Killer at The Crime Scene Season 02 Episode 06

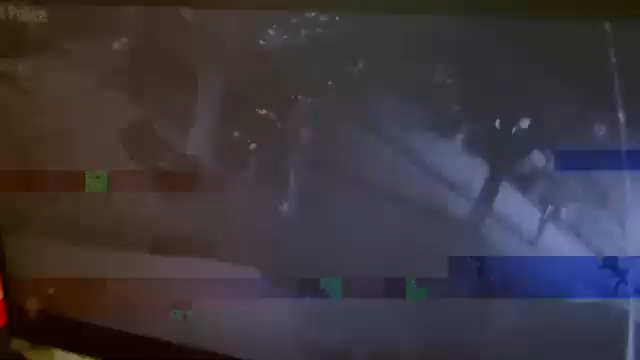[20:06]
at the crime scene we know that Jay was attacked around about quarter to ten that evening in this particular case we
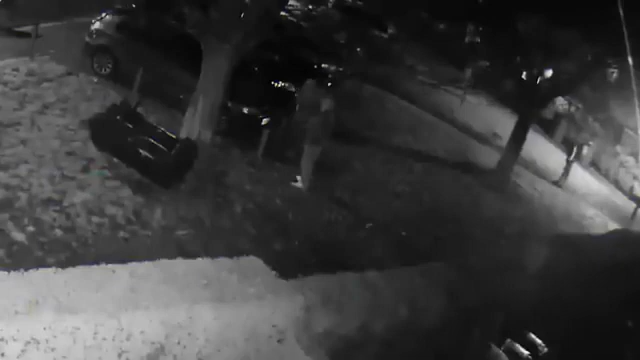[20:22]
what it showed us was a degree of movement around the time that Jay was killed you can see my son and his friends trying to get away from them it was just terrific it was a pack of wolves essentially attacking
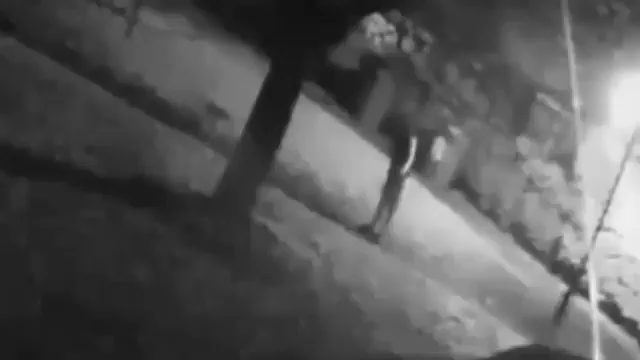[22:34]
you could see the person in the shorts jamie bennett francesca's boyfriend
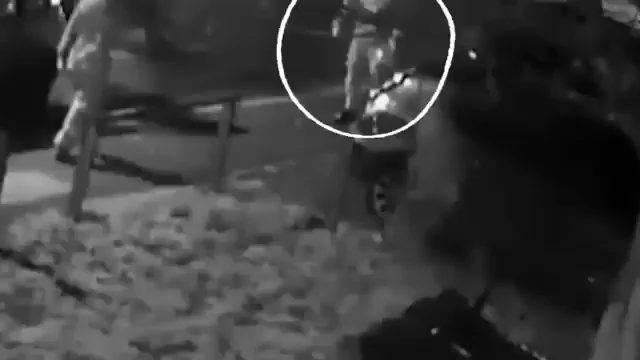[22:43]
you could see francesca the women stood out mum was in a dressing gown francesca wasn't and she was the other female there then you could see a very tall person which was charlie dudley and you could see other people the younger ones the cousins then in cctv you see them run they all run and you can see they are carrying items in their hands such as wood or these hammers and you can see each one of them and the